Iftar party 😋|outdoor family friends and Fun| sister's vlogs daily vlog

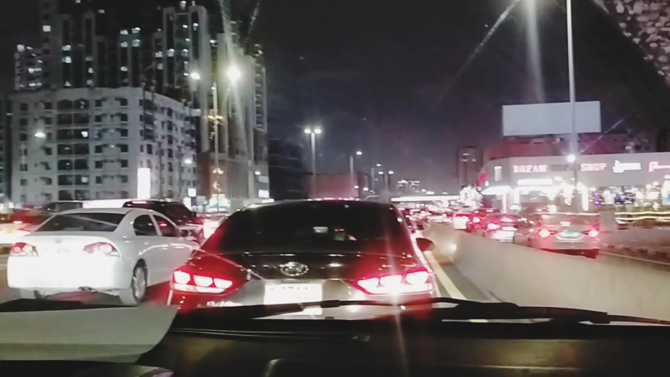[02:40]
और यही हुआ हमारे साथ, बाबा लेट हो गए हमारे ट्रैफिक में। रोज़ा ही खुल गया, बहुत ट्रैफिक था फिर से।
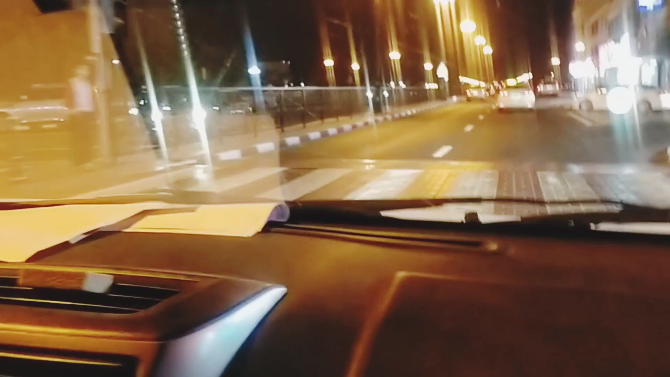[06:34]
Aur waqt mein bhi bahut traffic tha, bahut late ho gaye.